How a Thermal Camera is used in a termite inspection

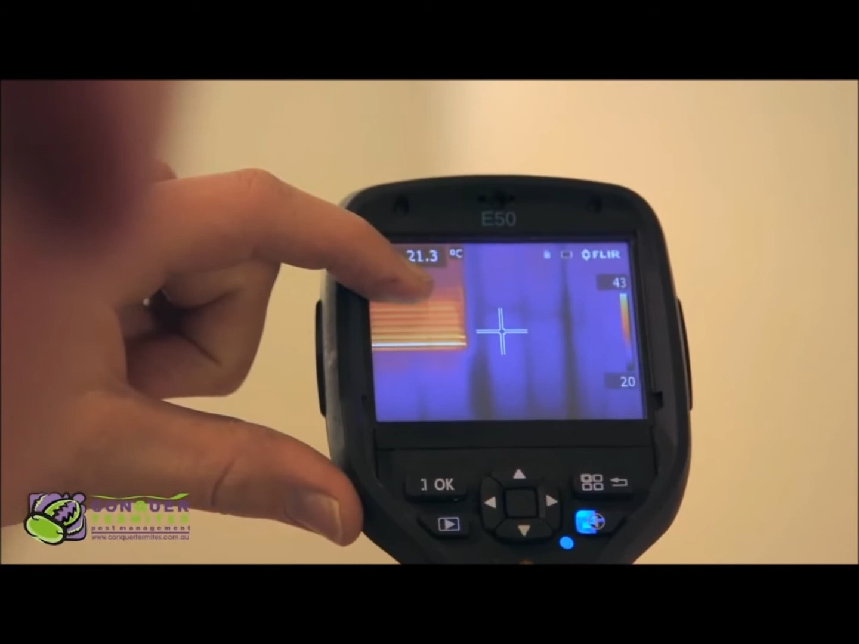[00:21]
On screen: spot 21.3°C
If you have a look at the window over here we have a large heat signature from the window and we also have cooler heat signatures from the studs which are in the wall there.
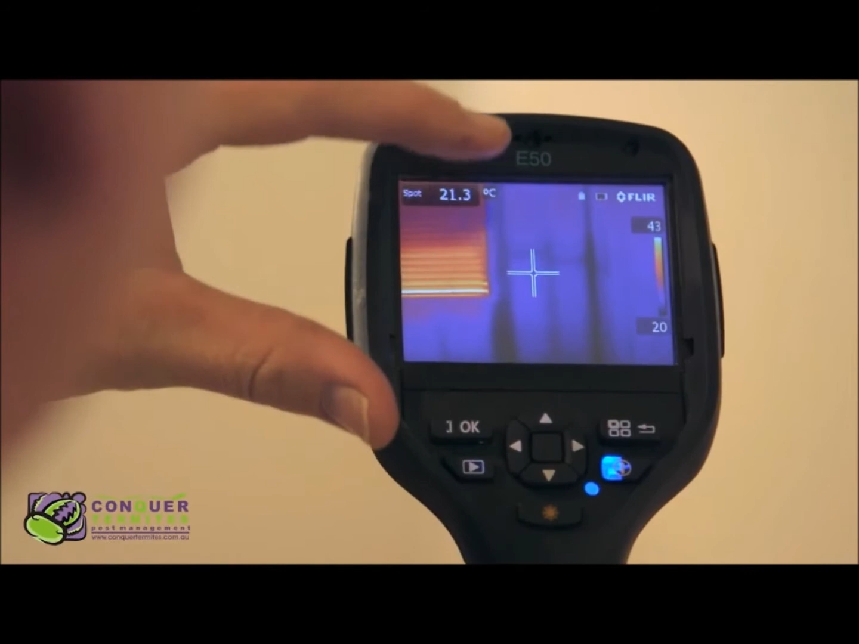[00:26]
On screen: spot 21.3°C
Now when termites infest a house we see cooler
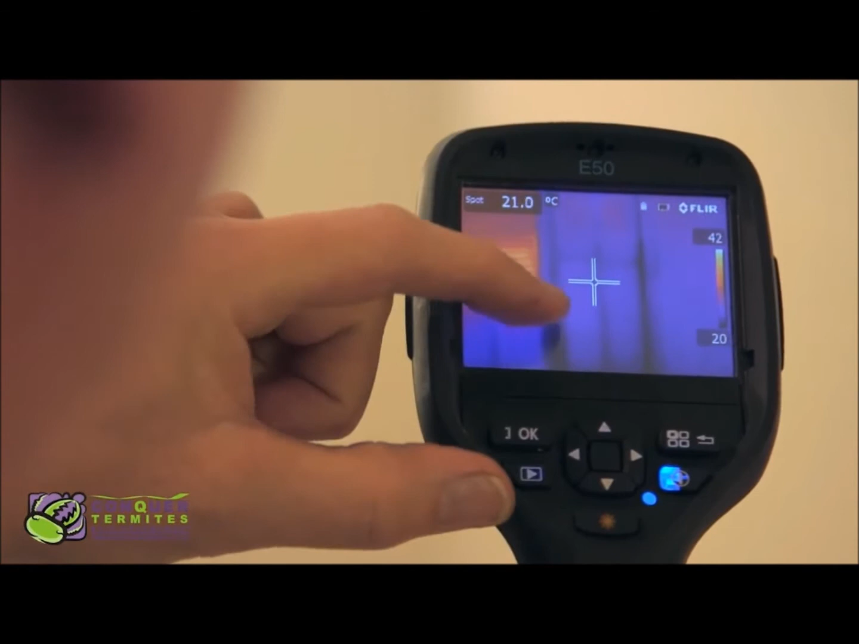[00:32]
On screen: spot 21.0°C
sections where they are but if they are nesting inside your home then we see a large hot spot.
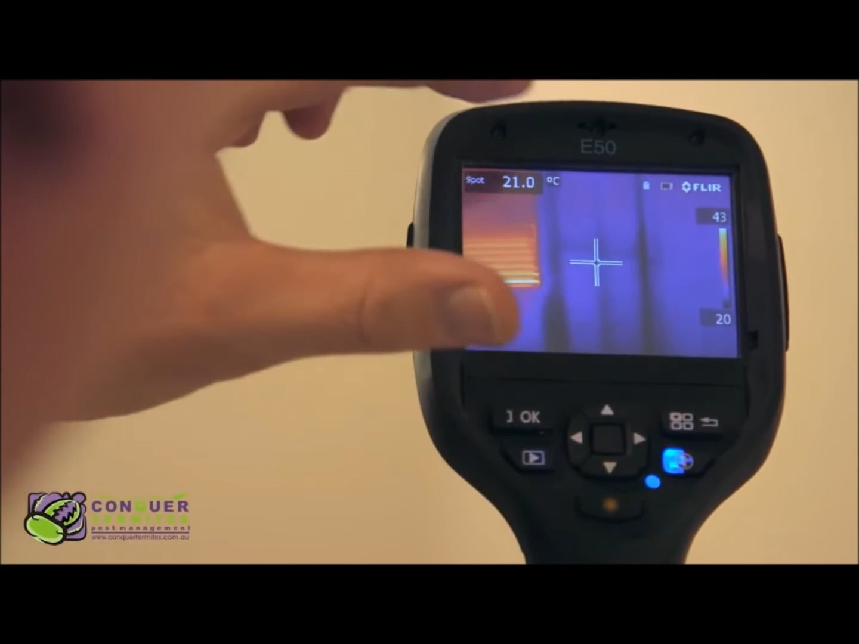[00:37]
On screen: spot 21.0°C
So just to demonstrate just how powerful this machine is I